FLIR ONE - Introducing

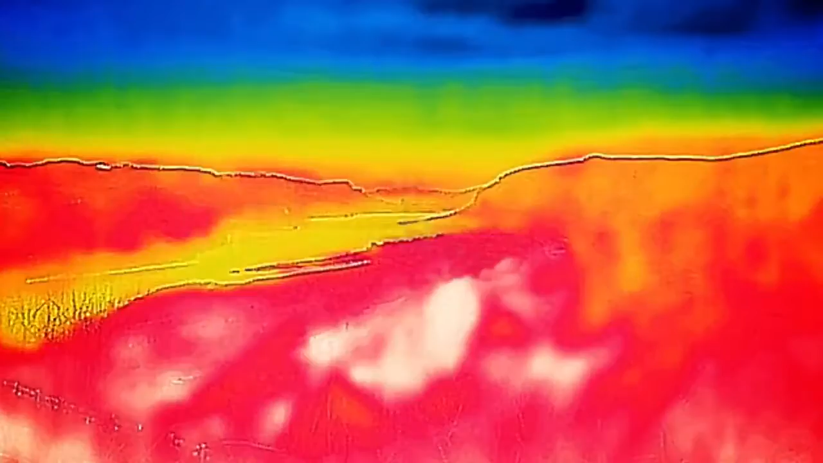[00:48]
When you have a thermal sensor like FLIR ONE and you can detect that heat and then visualize it in an image, it allows you to do some amazing things. So we're so excited to launch this product this week.